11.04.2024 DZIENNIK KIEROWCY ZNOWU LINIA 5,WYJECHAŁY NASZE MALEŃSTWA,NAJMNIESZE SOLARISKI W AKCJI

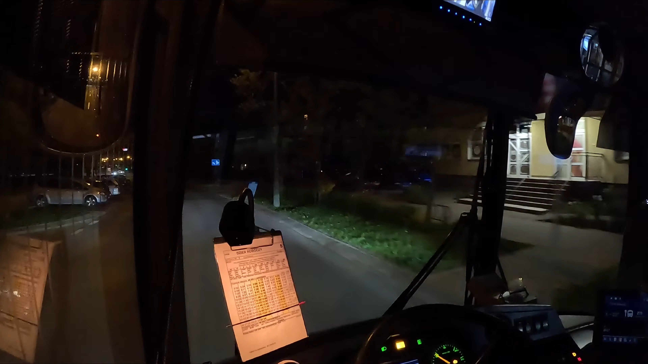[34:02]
Dojeżdżamy po raz kolejny do Sybiraków i tak jak mówiłem, jeszcze ani razu dzisiaj nie udało mi się dojechać o czasie.
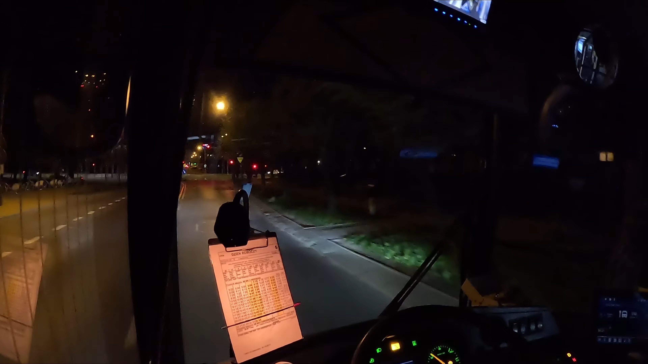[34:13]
Minus 2,5 minuty jest w tej chwili, a jest 20.30. Nawet wieczorem autobusy linii 5 przyjeżdżają opóźnione. I nigdzie nie stałem oprócz tego, co na światło. Ciekawostka.
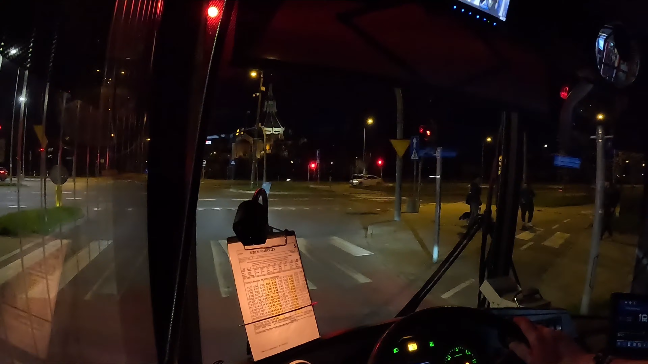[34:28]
Godzina, która tu jest? 21.00 zaraz będzie, 21.00 zaraz będzie. A dzisiaj jaki mamy dzień? Czwartek, tak? No to tak wygląda. Czwartkowy wieczór właśnie ulica Lipowa.
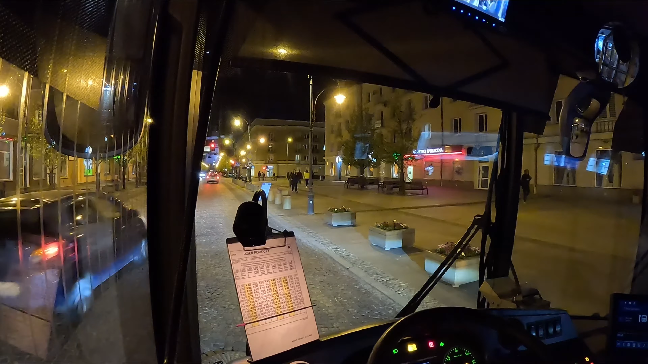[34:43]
W miarę ciepło. Chociaż jak na tę porę roku to jest ciepło, ale na pewno nie tak ciepło jak było ostatnio, bo jest 12 stopni tylko. Ale jak widać spacerującym i to w krótkich spudenkach też to nie przeszkadza. Także spacery się odbywają. Trochę ludzików jeszcze jeździ. Ruch niewielki, ale jest. I tak się toczy czwartek.
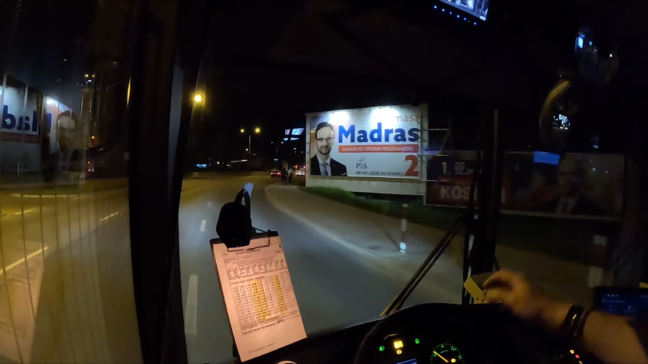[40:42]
Bo takie nowe, odnowione trochę, w tej chwili to jeszcze byłoby czym poganiać. A później jak już zajeżdżą nie, to czym będę jeździł? O, a jak ja mam jechać? Co tu się dzieje się? Ale, że co? Że stoją jakieś pachołki? A co tu się porobiło się?